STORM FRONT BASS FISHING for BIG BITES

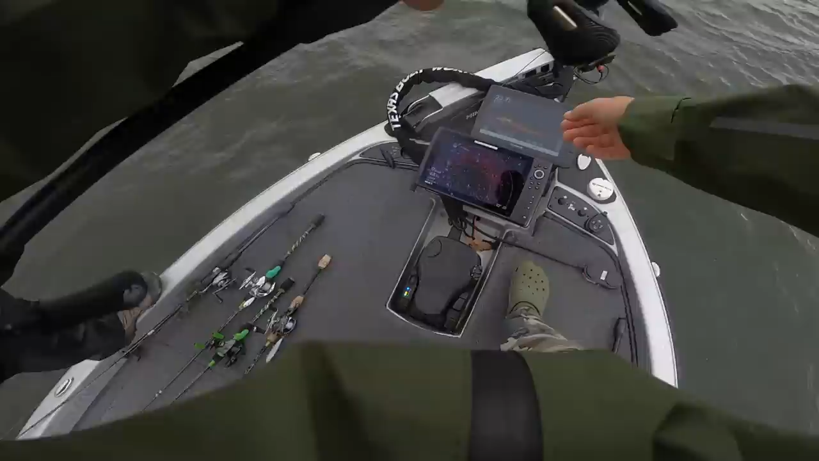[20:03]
i'm like right here coming up on an old big boy oh there goes your worm you're right on him too you son of a here's that 14.